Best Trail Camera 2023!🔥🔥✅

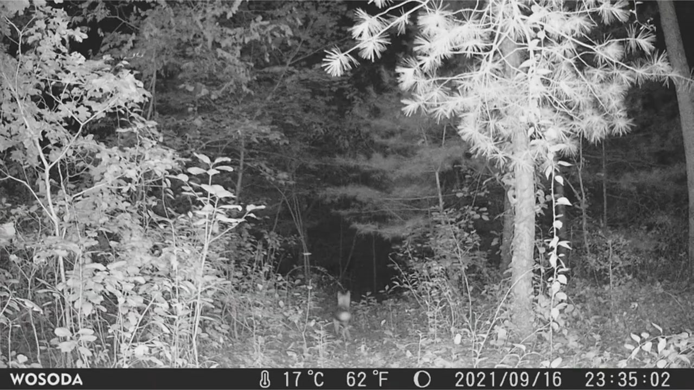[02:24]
However, you can see your photographs and movies on the built-in 2.4-inch LED screen while in the field, and everything looked fantastic on this small screen, so it's ideal for field use.